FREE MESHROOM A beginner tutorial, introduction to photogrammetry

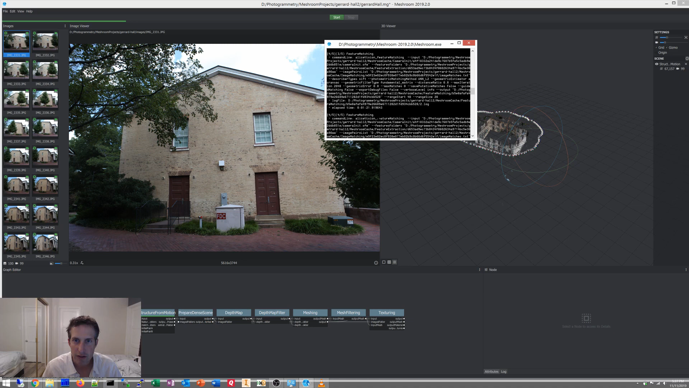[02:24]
It didn't really take that long. You can see here it's 5.37 now. So total time. I think it was about 3 minutes for that. About a minute for each of those steps. I don't have the full time but we can figure it out. I'll let you know. So then if we take a look at our model. You can see here it's upside down. But it seems that all of the hall has been properly oriented.
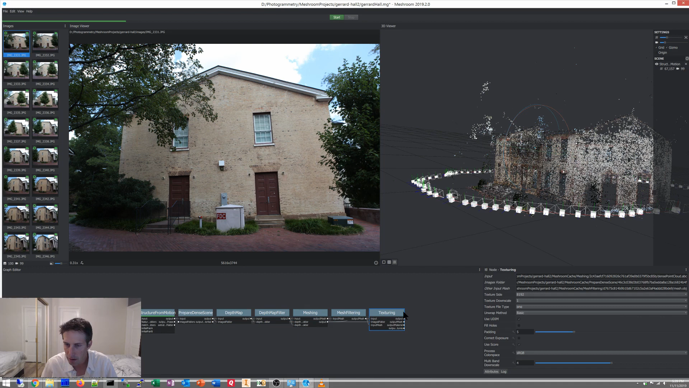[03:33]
So that actually looks pretty good. So I'm actually going to get it set up for that. And then all the way. So compute. And we'll see how we do. Okay. So back at you. This one took a little bit for me to finish up. So I'm just kind of finishing this video up showing you what it looks like when we're finally done. So here we go. We have the house. And if you click on texturing box. Over here you get input.
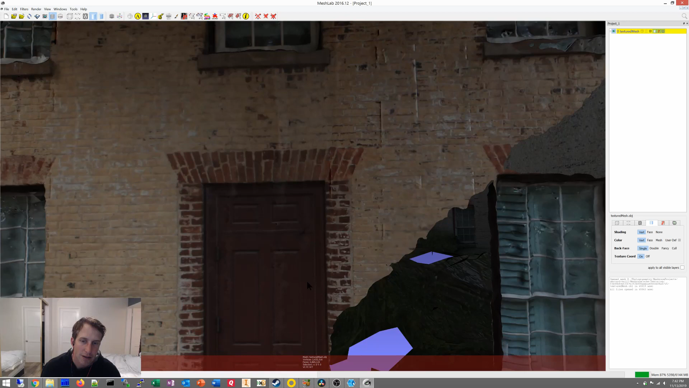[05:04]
The edges look pretty clean for the building. And then like the other one we also don't have. Oh that is nice and clean. Yeah. And the roof also needs some adjustment here too. But not too shabby.
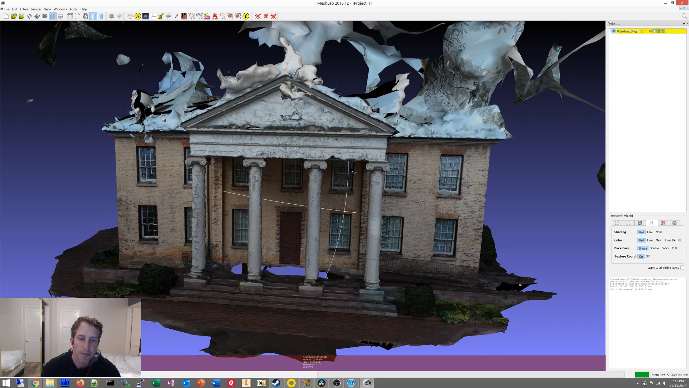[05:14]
Nice clean model. And that is how you make a model with a mesh room.